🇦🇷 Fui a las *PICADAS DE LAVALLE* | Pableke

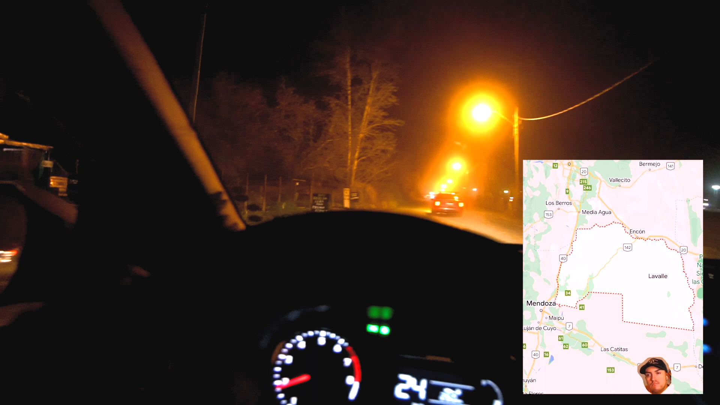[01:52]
Así que ya una vez dentro acreditado, voy a ver qué hay de bueno y se los voy mostrando.
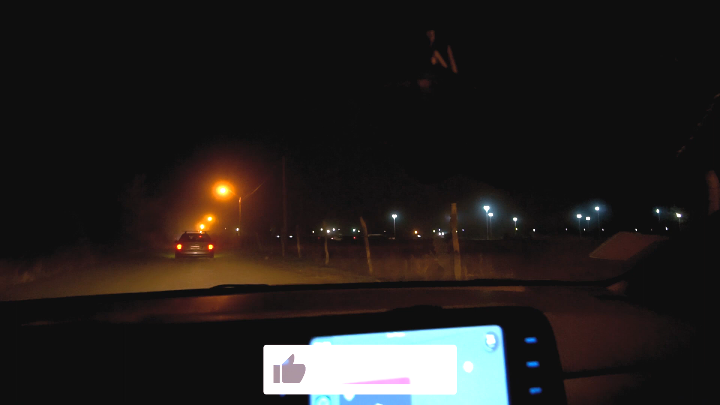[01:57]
Ya acabamos de confirmar que sí estamos efectivamente acá en Lavalle,